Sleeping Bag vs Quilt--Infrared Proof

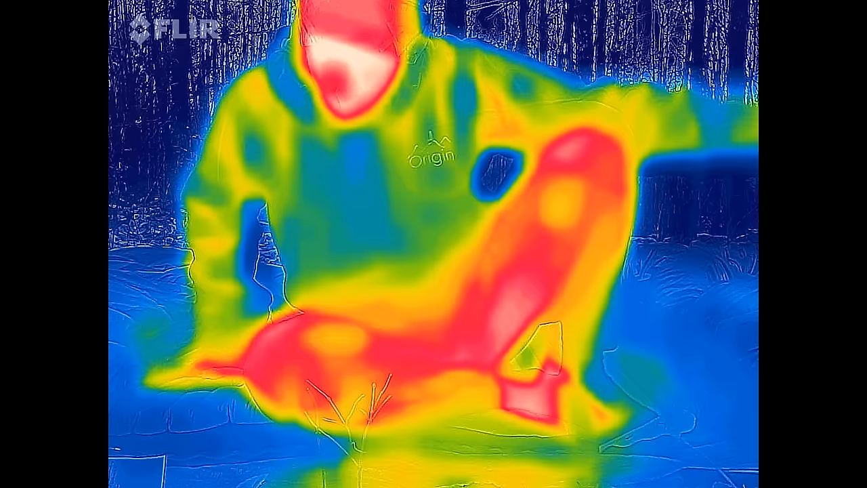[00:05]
but this is what I'm gonna show you.
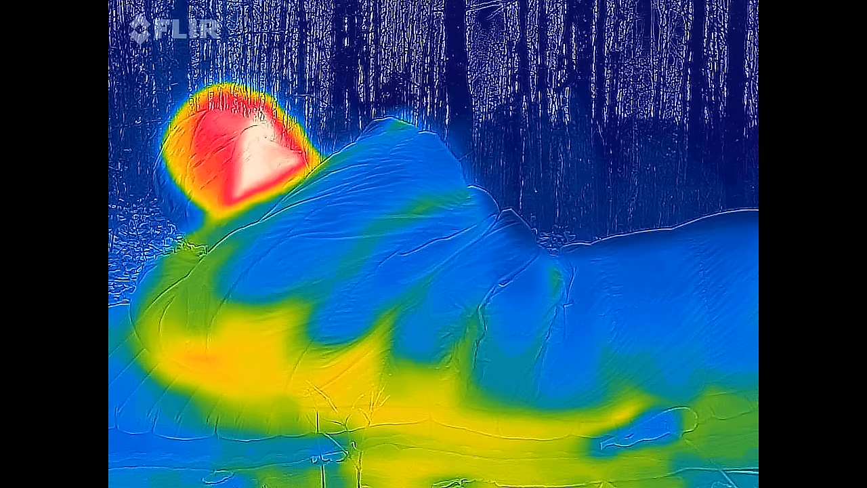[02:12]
So on a cold night when you get in your sleeping bag you're gonna get your hood on and you're going to cinch that
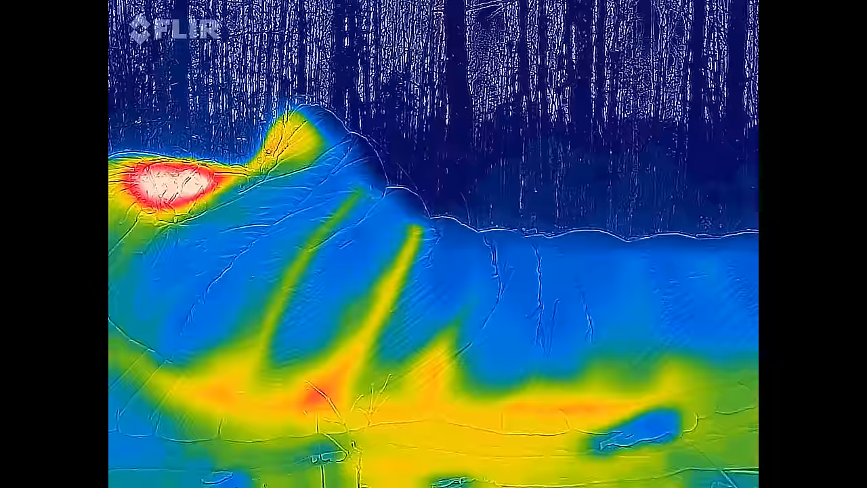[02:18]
hood up and if you have a draft collar you're going to close that around your neck.
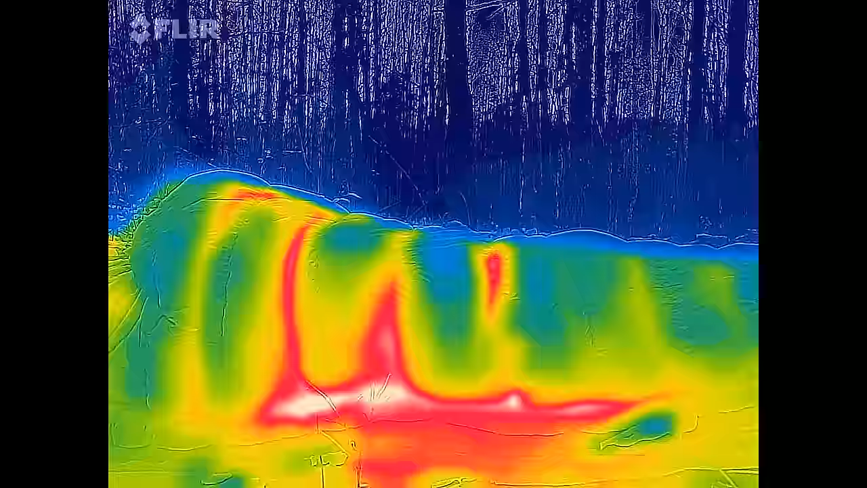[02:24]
This is what it should look like when you're laying on your back in terms of heat loss.
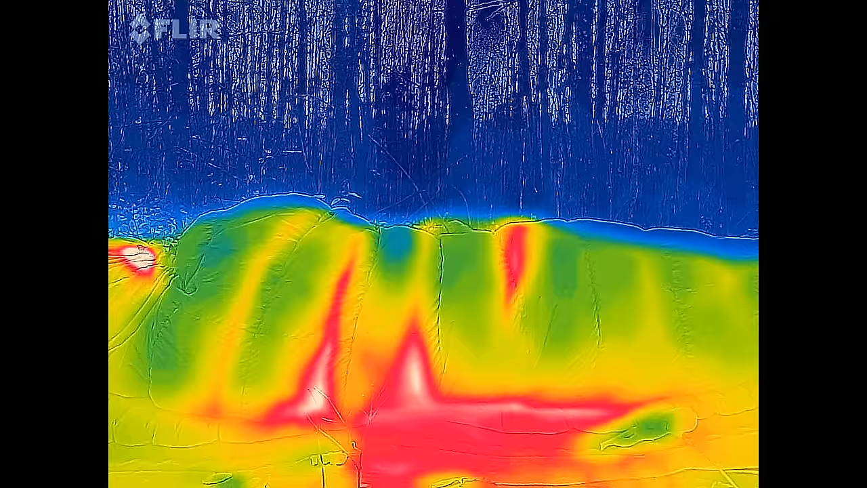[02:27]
When you roll on your side
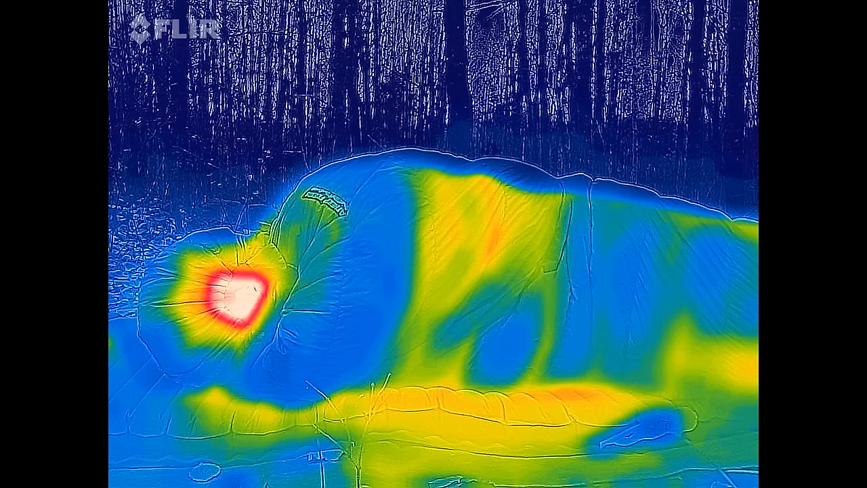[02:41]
when you roll on your side this is what you get.
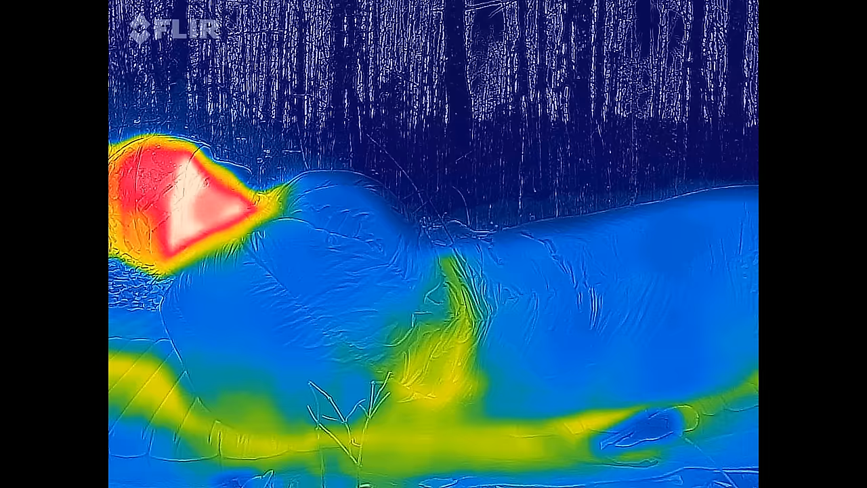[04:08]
So now you've got this quilt tucked in all around you so this is sleeping on your back.
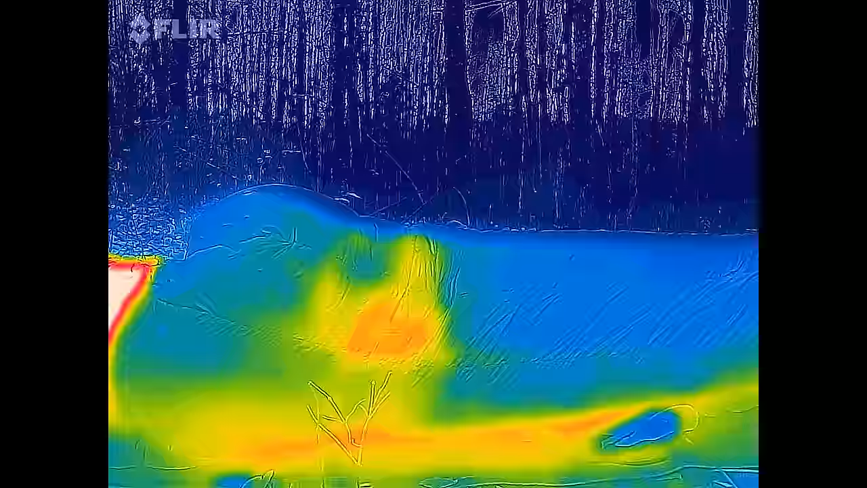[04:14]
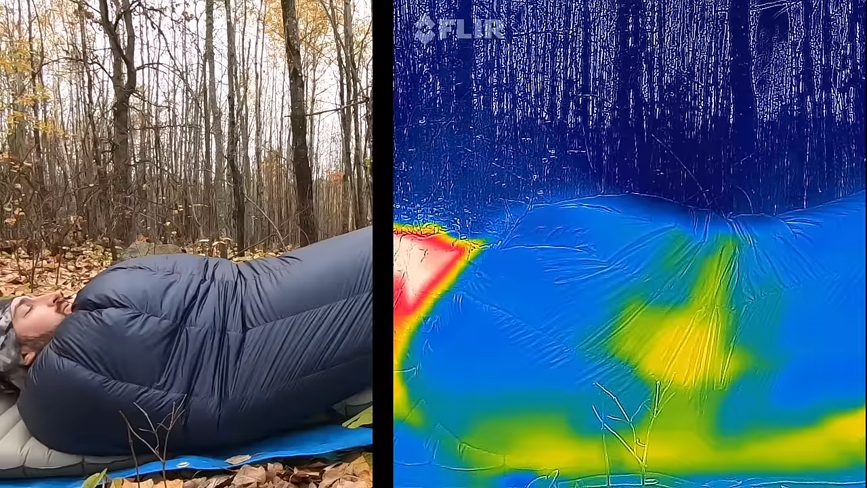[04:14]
So you'll probably notice it because I can feel a little bit of air get in underneath.
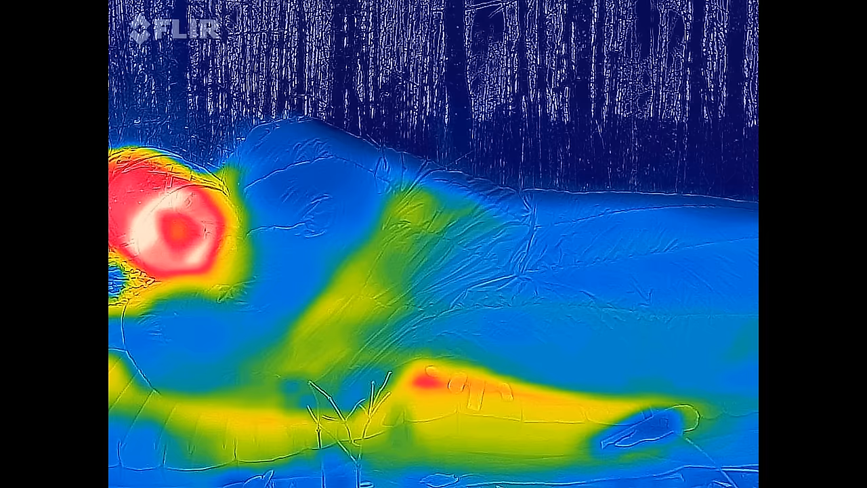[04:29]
Because in a quilt you are moving inside of the quilt versus in a sleeping bag the sleeping bag is moving with you.
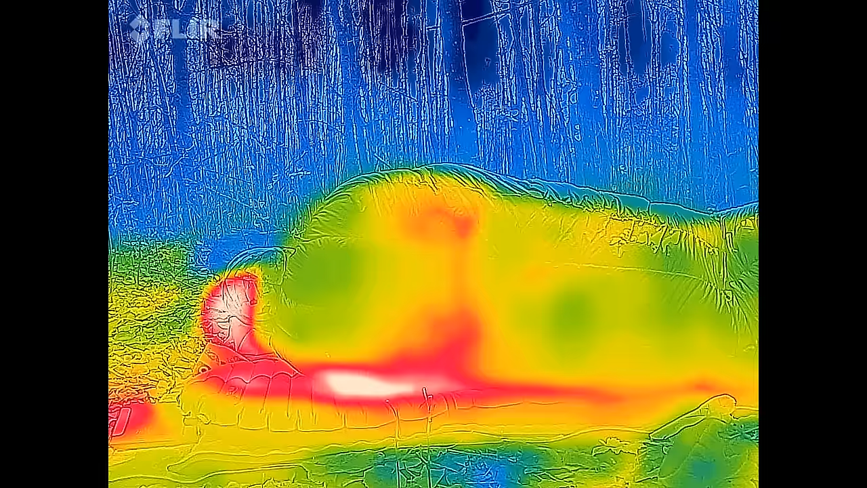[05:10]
it does a little nicer job of keeping this down. Do another roll.
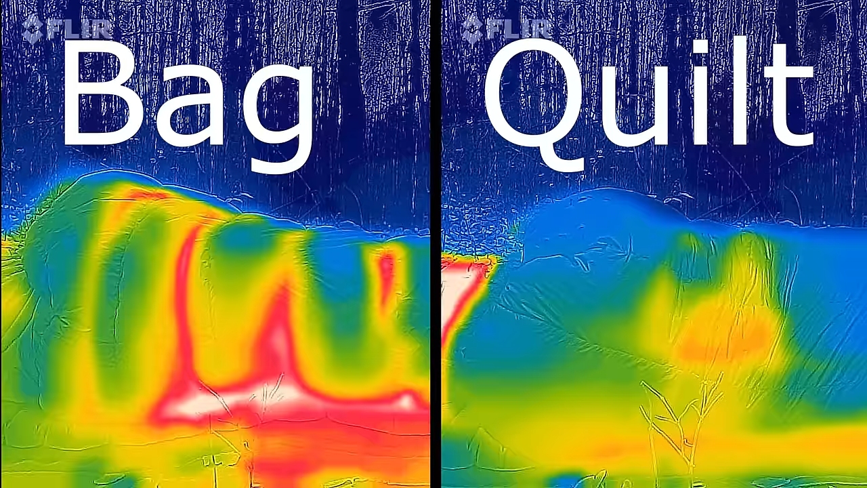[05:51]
It's actually less cold air coming out from the base of the quilt. The weak area of the quilt is the head. So as you can see when I roll on my side there seems to be a little more white area on the sleeping bag than on the quilt.
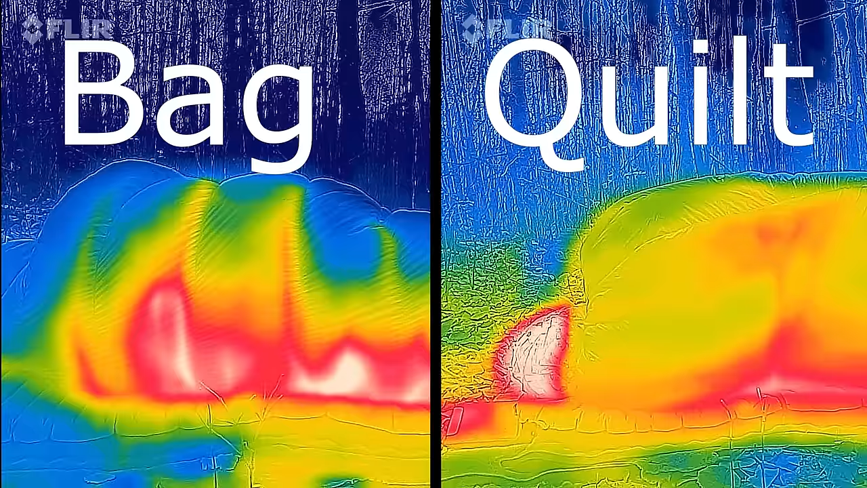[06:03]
So that is the warmest part of the picture.